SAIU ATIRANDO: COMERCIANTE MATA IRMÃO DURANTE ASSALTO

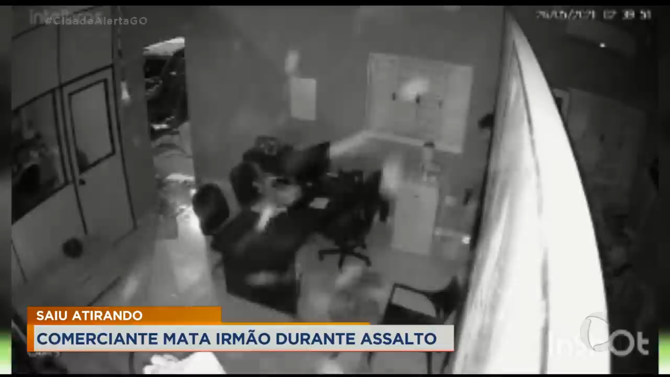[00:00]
O criminoso aparece, veja que ele vai direto até o escritório. Por este outro ângulo, dá pra ver o momento que o homem força a porta de vidro até quebrar. O dono da loja, que dormia em um quarto ao lado, acorda com o barulho. Logo depois, começam os disparos. Fábio Dias da Silva, de 33 anos, cai ali mesmo. Um outro homem chega, também armado.